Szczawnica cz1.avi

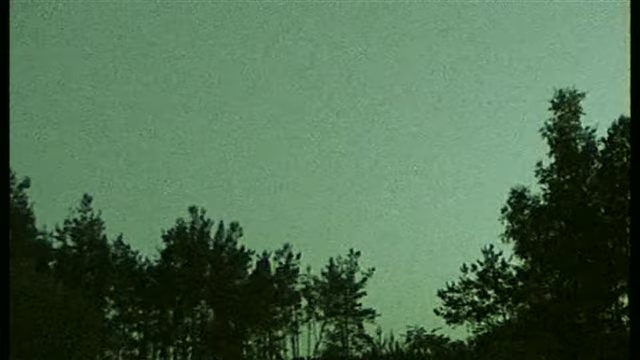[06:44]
Czyli przed wieczorem gdzieś wybrać się w teren, gdzie są drzewa, ale jest też troszkę otwartej przestrzeni i patrzeć w niebo, tak?